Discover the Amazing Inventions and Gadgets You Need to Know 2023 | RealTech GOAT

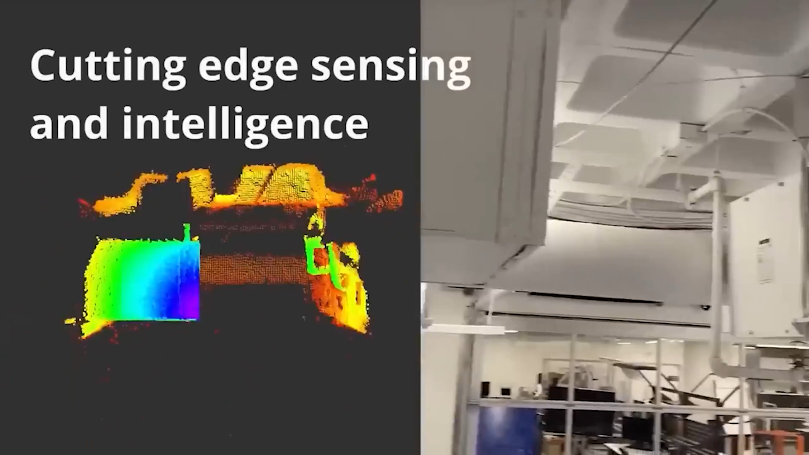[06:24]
It uses autonomous surveillance with a 4K camera, and its design allows it to safely enter and fly through rooms without hurting someone.